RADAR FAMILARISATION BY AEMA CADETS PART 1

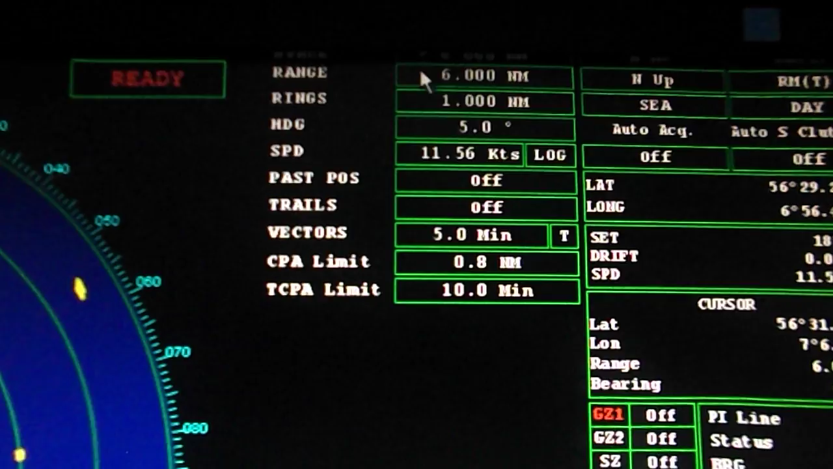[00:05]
Next is the range rings. Six concentric equidistant circles from which distance can be measured. For example, a 6 nautical mile or 12 nautical miles. When it is 6 nautical miles, the distance between the rings is 1 nautical mile.
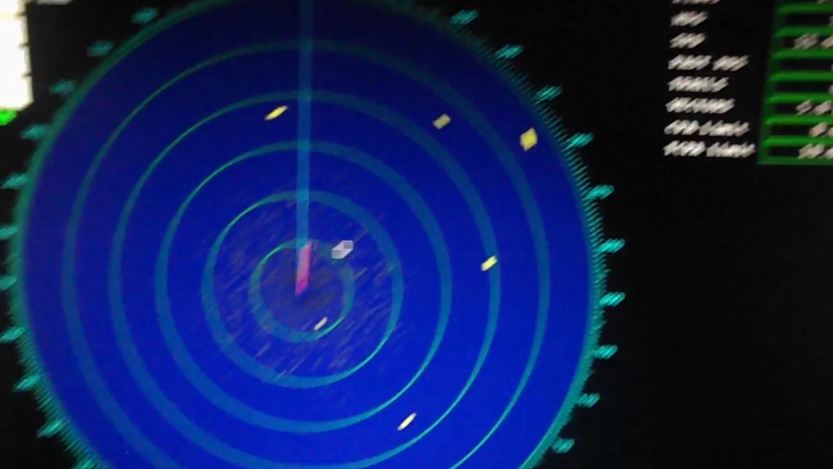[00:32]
And when changed to 12 nautical miles, the distance changes to 2.
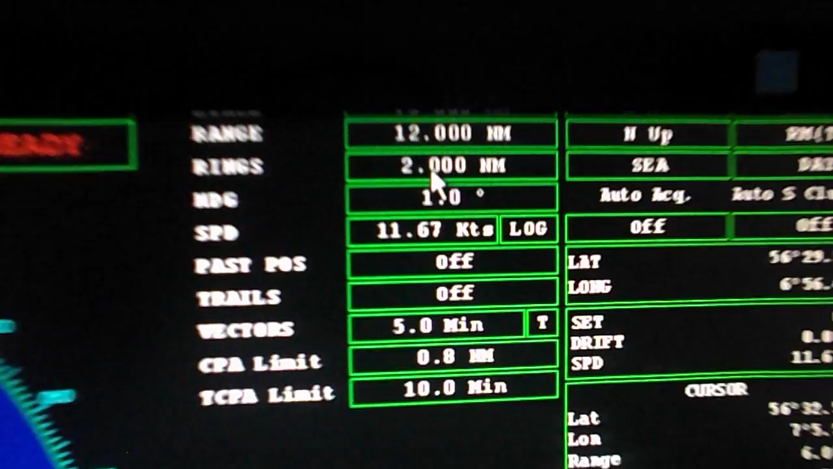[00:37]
Next is the electronic bearing line. The EBL button as shown on the screen is for this purpose. We can take the bearing of a target and the box will show its bearing.
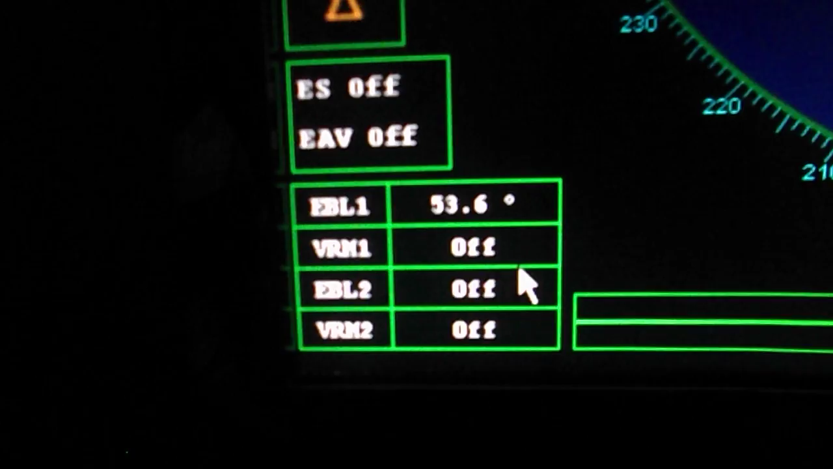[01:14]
Next is the variable range marker. By increasing or decreasing diameter of range circle, we can get the range of the target and the reading is shown in the box.
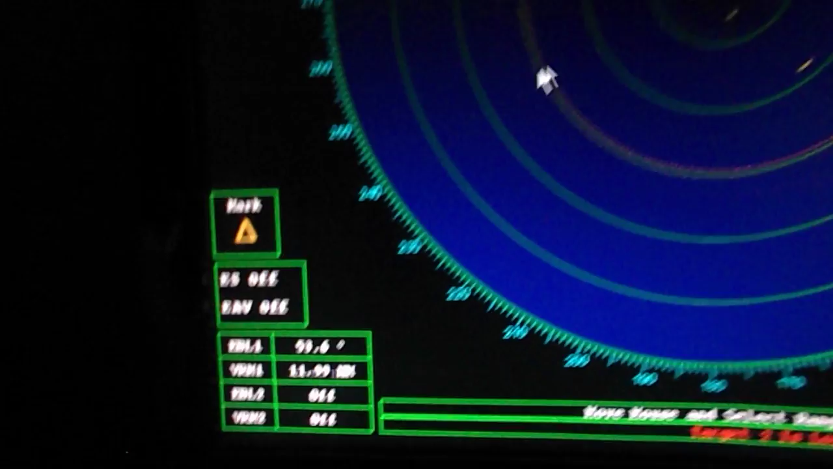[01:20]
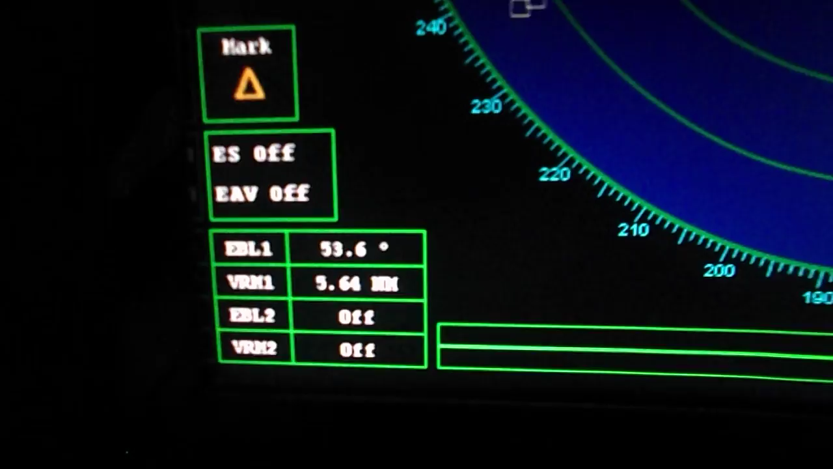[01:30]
Next is the picture orientation. There are 3 modes to choose from.
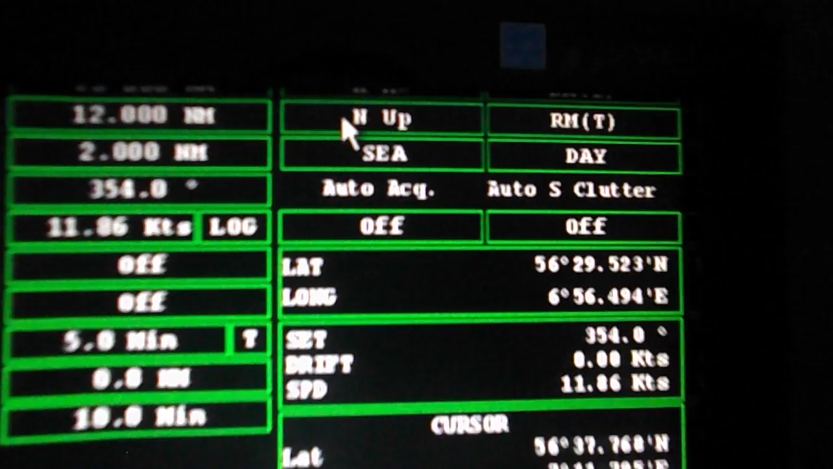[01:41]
The north up mode, the head up mode and the course up mode. First is the north up mode.
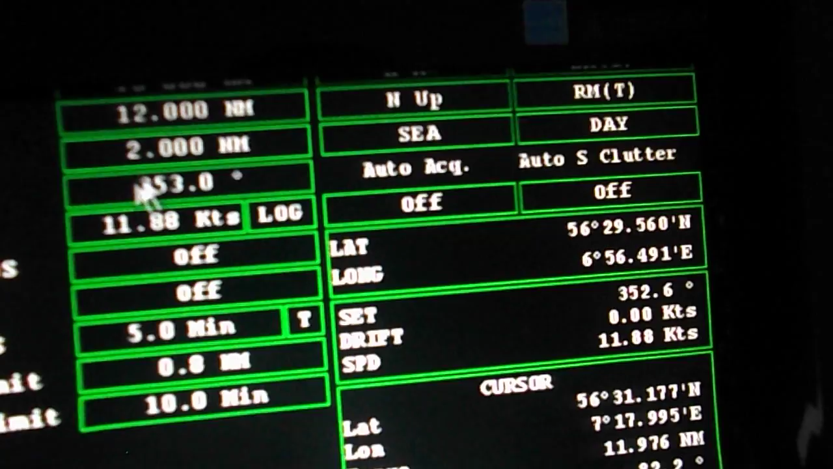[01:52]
In this mode,
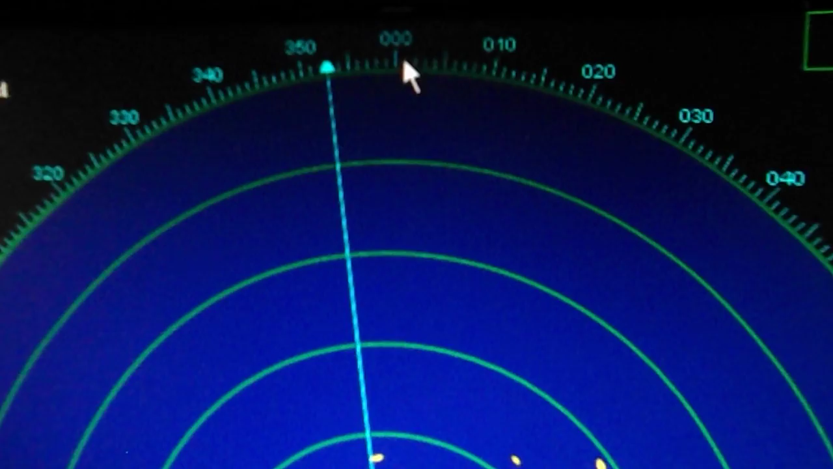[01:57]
the true north will be shown on top of the display screen and the bearings given are all true bearings. Next is the head up mode.
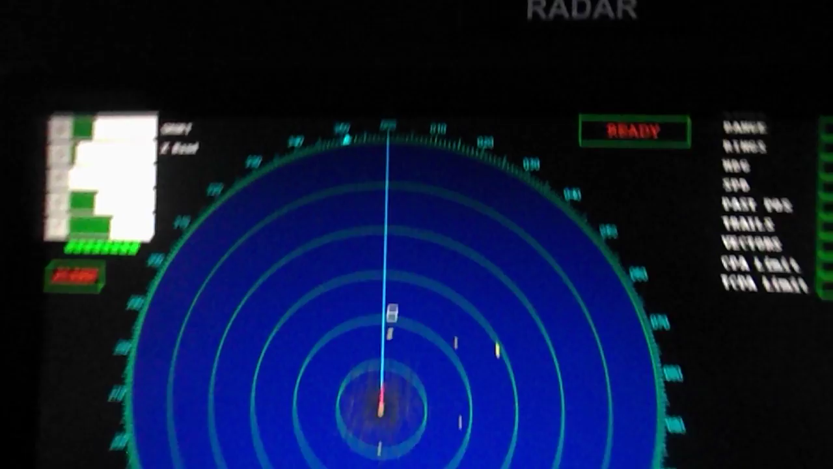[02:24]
In this mode, we can take the relative bearings.
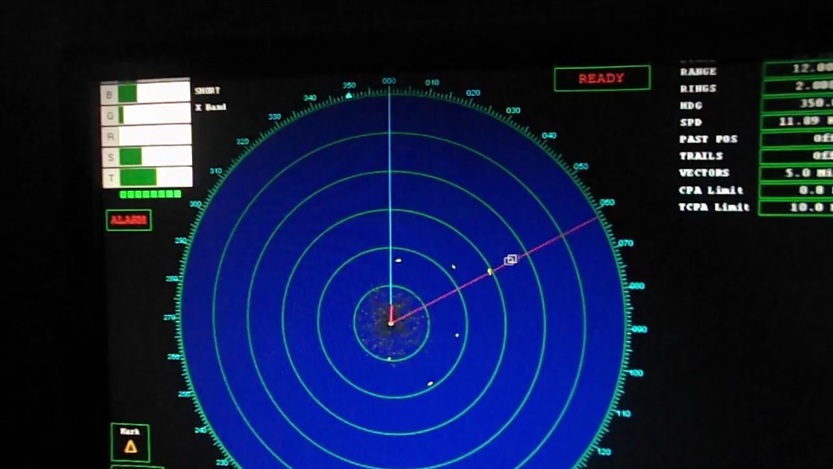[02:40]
The next is the course up mode.
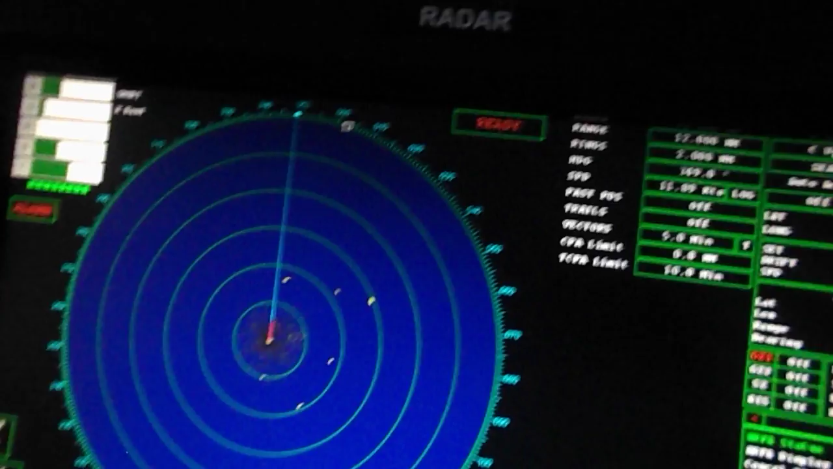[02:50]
In this mode, our course remains on top. The ship's heading changes instead of
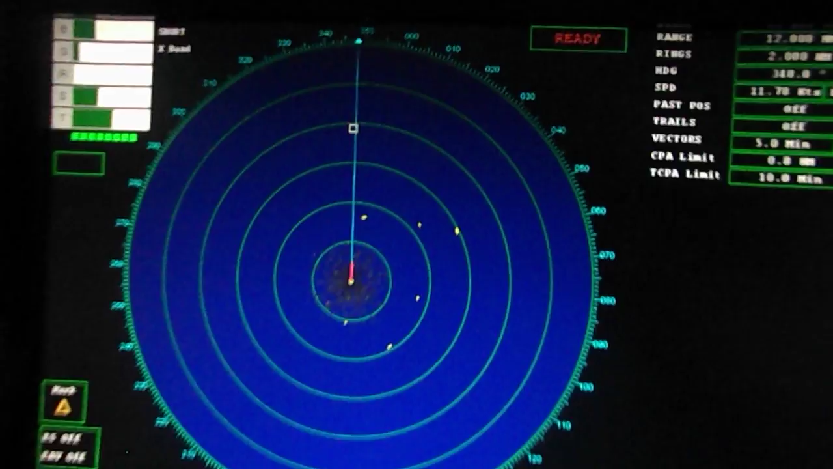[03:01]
target and the course moves the heading marker. In this mode, where are you at?